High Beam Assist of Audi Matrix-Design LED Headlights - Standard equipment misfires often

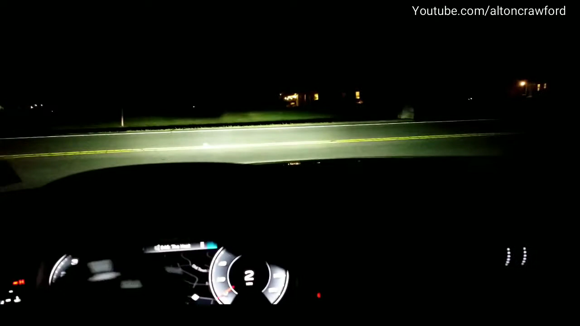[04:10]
going to go and of course I thought it should have went to high beam mode there but it didn't so we're going to turn out now of course you can tell lights or cars are coming toward us so you're not
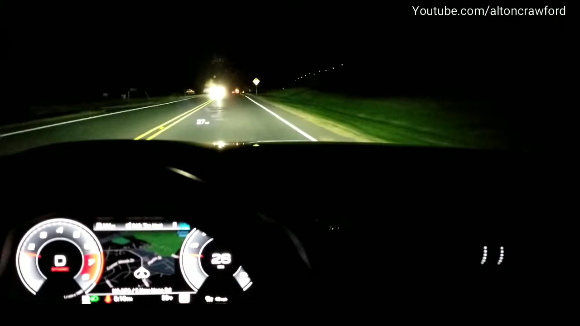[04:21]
going to get any high beam effect there but what I will do is so in for instance here so you can see the truck ahead no high beams
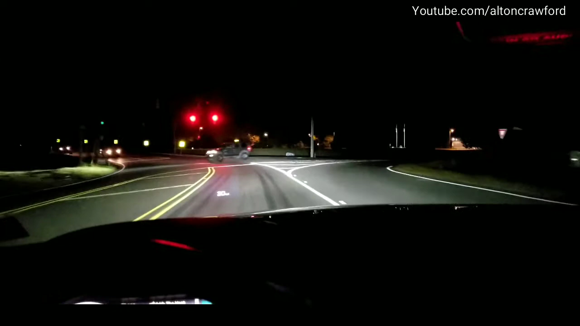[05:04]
we've got a car in front of us it should have been low beam way back there so it's not accurate but it does give you optimum lighting I guess if you're driving at night but we just blinded that guy so that's something from a safety standpoint for you and everybody around you that shouldn't take place but it did now we're high beam so we're just going to continue to go along so I would think it would dim automatically you don't brighten to people so there was a little bit of